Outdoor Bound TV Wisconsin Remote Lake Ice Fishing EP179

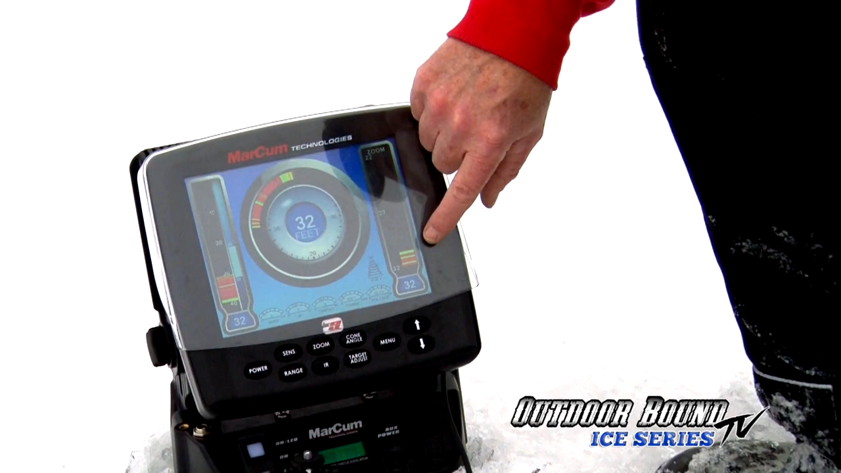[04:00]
Well, we've got a couple of fish on the bottom here, so this is about our fifth or sixth hole that we're trying.
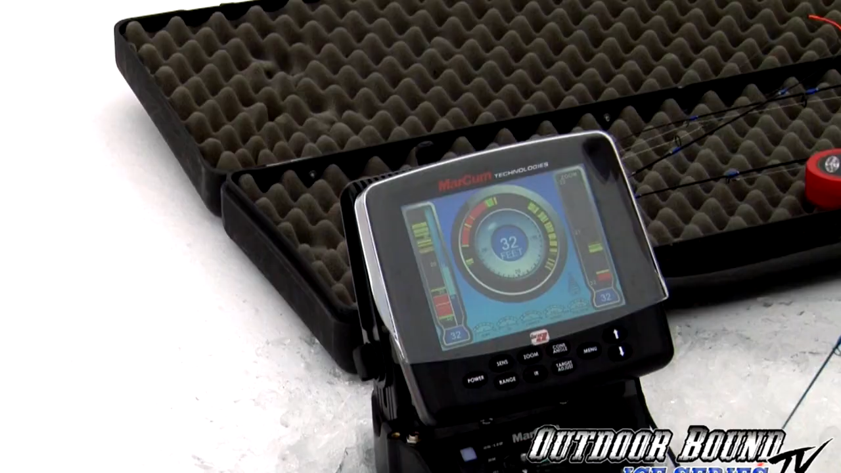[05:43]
On screen: depth 32 ft
He sees it. He's coming up to it. I'll tell you what.
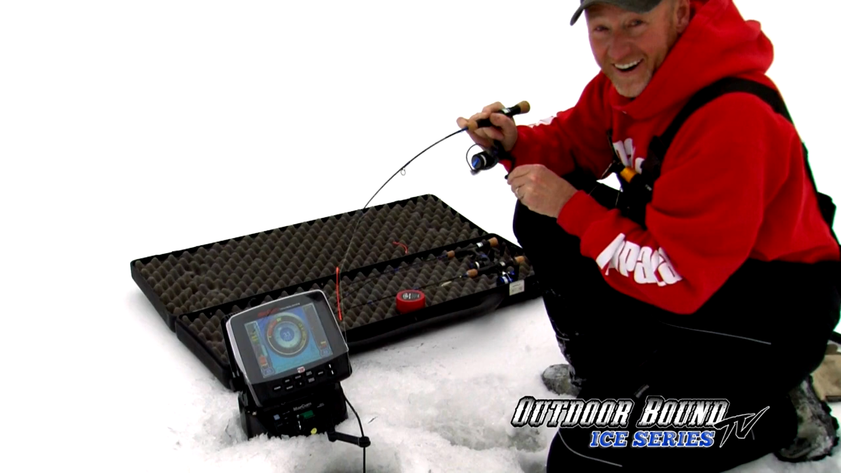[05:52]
He came up and just hammered it, so it'll be interesting to see what we've got here, and that's the fun about fishing a lake you've never fished before.
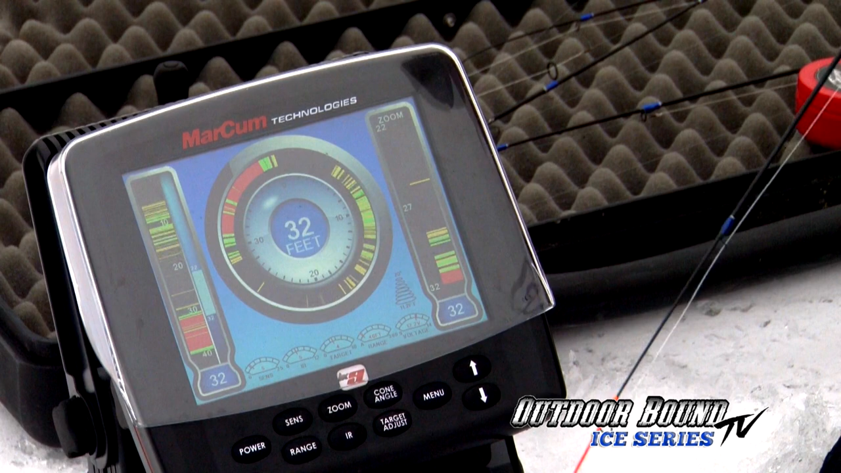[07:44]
On screen: depth 32 ft
He is right on it right now. We'll see if he wants it. Oh. Here he comes. He's on it. He's on it. Come on. I can see two different fish on the markum, and they're following it. They're not real aggressive. They're coming up to it and looking.
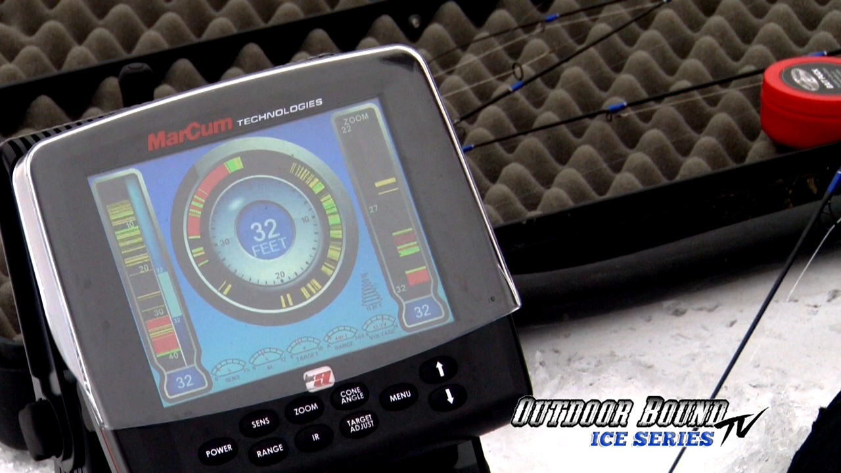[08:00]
There they go. Now I've got a third fish that's entered the picture.
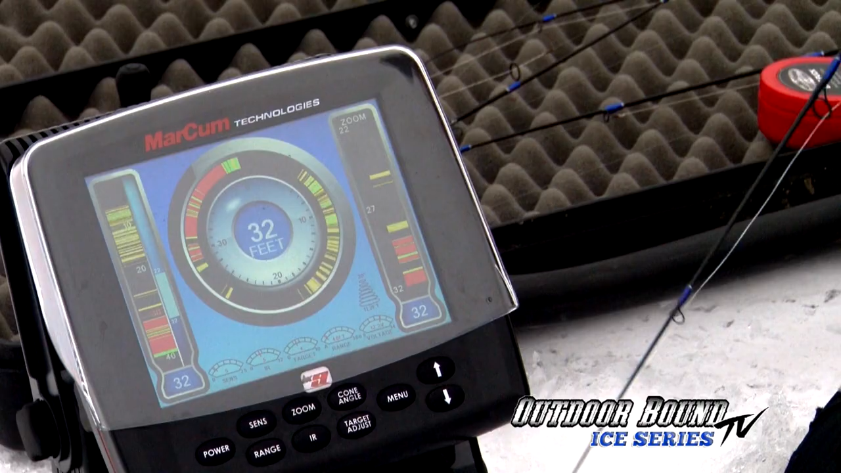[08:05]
Typically, when you can get multiple fish in at one time, they tend to be a little more aggressive. So, again, I'm going to stay above the school of fish. We've got multiple fish here, and try to pick the aggressive fish out. We've got one coming up to it right now. No, he slacked off and backed off a little bit.
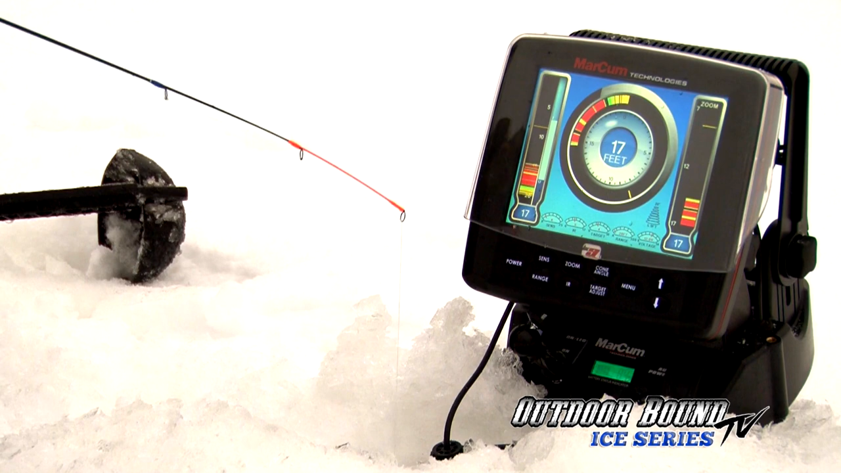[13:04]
There's fish down there. There's two or three down, but not real aggressive. Here I've got one that's starting to come up. Let's see if I can get them to bite. You know, presentation is another big key when you're fishing for panfish.